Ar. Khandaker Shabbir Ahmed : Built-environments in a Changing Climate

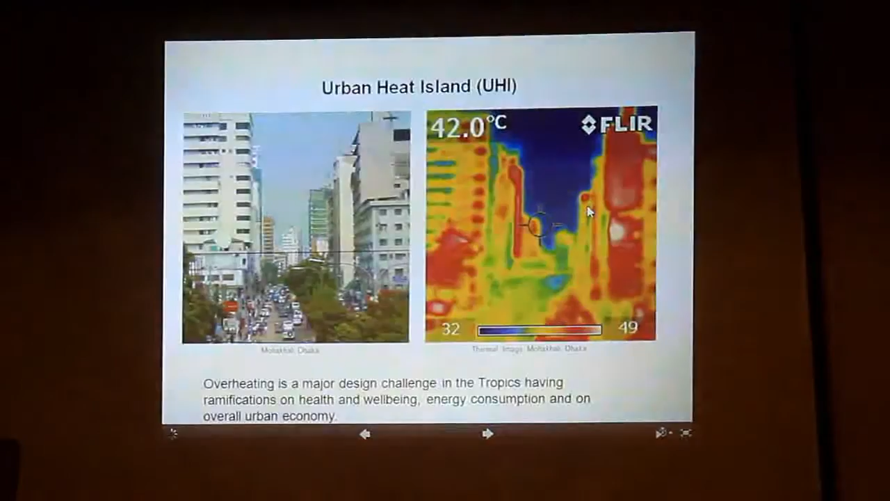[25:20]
On screen: spot 42.0°C
আপ হয়েছে লাল মানে বেশি হিট সাদা মানে আরো বেশি হিট সো 42 ডিগ্রি সেলসিয়াস হচ্ছে এই জায়গাটা
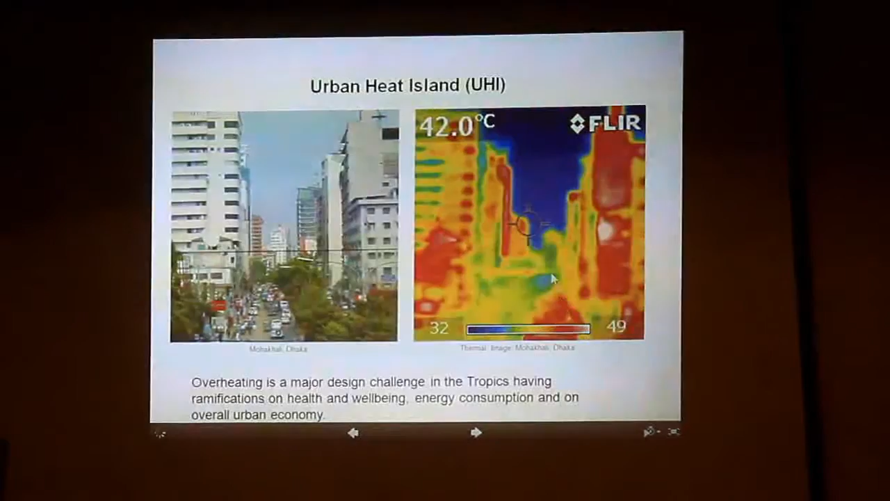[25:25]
On screen: spot 42.0°C
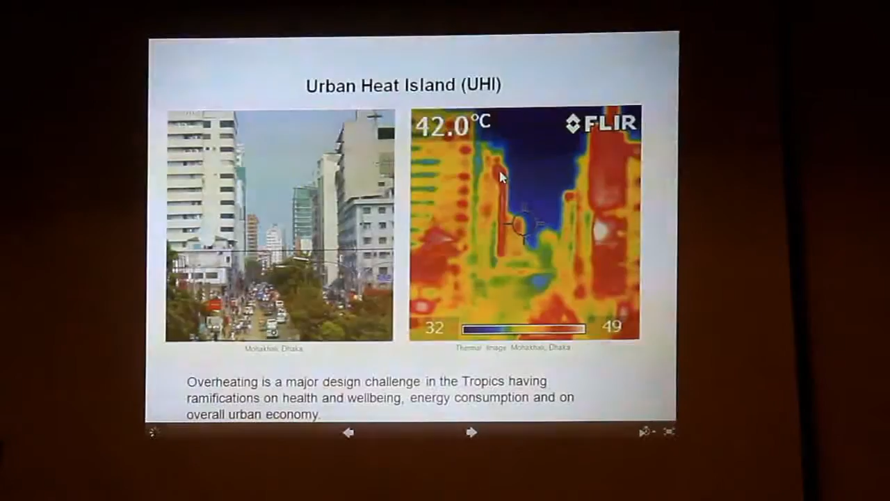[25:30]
On screen: spot 42.0°C
ব্লু মানে লো টেম্পারেচার এবং এই জায়গাটা দেখো এই ছবি দেখে কিন্তু তুমি টের পাবে না বাট এখানে দেখা